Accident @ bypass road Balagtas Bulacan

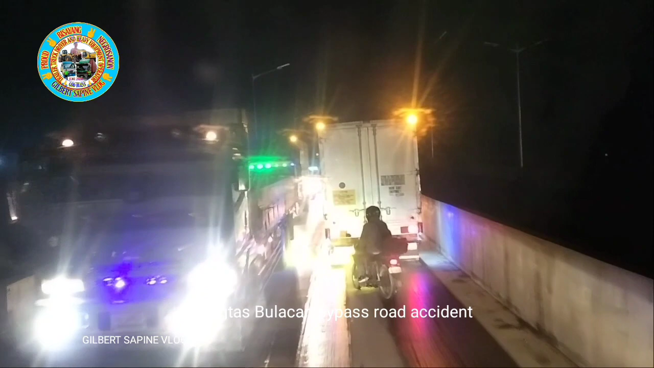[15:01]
Disgrasya dito sa may Balagtas. Balagtas, ano to naman? Bypass road.
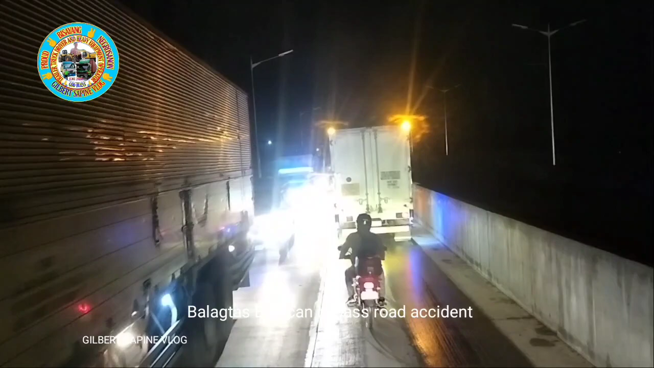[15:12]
Bypass, no? Bypass road Balagtas. Wow. Halos na kalahati yung forward na ano. Forward yan, no? Wow.
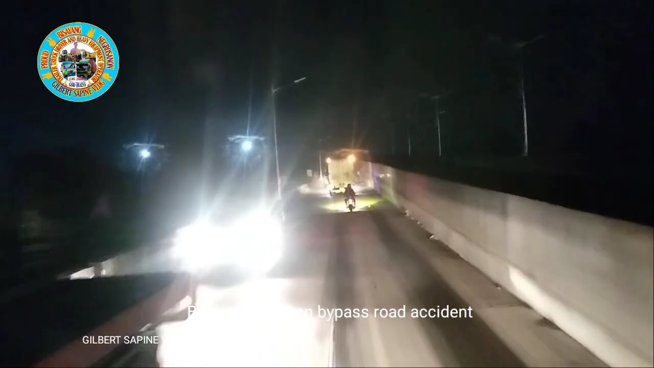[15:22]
Ang dami kasing ginagawang kalsada dito. Tapos yung mga signage, wala pa klaro yung mga signage ba? Walang ilaw. Walang ilaw yung mga signage dito. Ngayon nga lang ako nakadaan ulit dito eh. Muntik din ako dumiretso kanina yung saan? Yung doon sa ano? Yung bago ka tumingin dyan sa ano?